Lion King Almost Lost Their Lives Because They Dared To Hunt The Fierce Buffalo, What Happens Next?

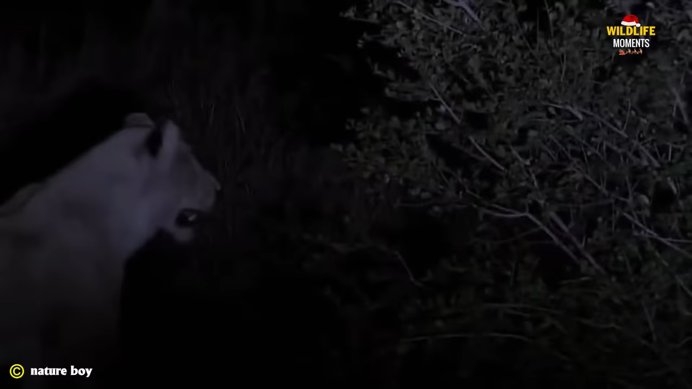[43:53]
These lions are still too young to deal with such a large prey. A moment of confusion leads to one of the lions getting injured by the hippo's counterattack.
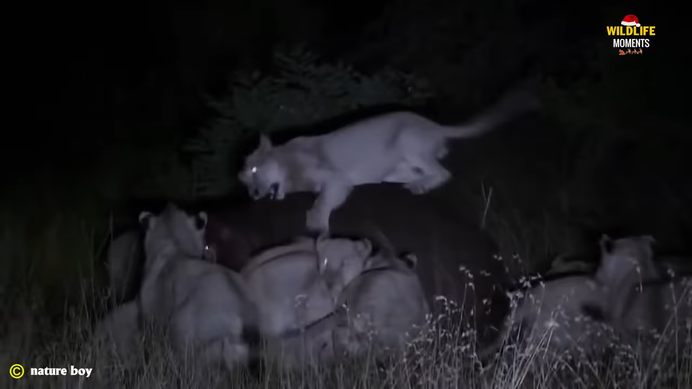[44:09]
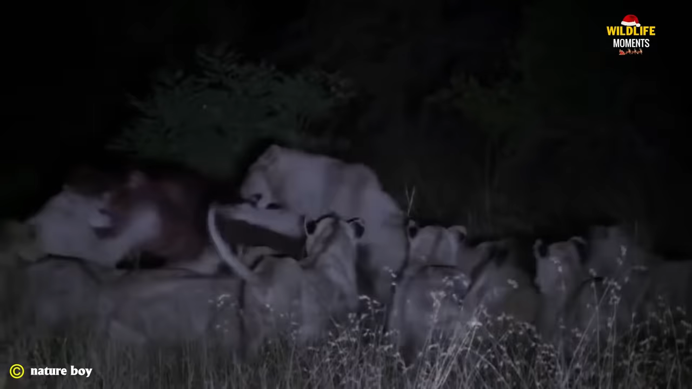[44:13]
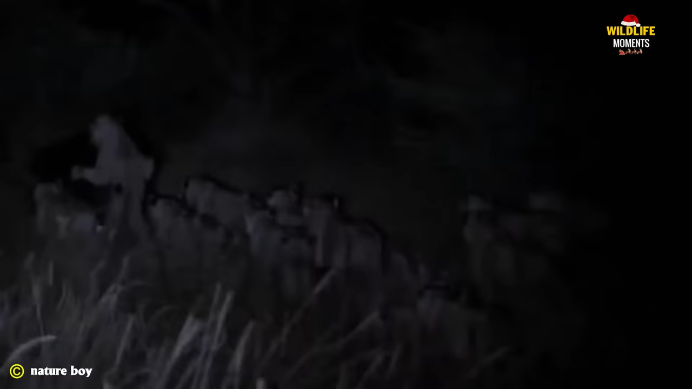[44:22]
The prey manages to escape and the lion pride fails in their hunting attack.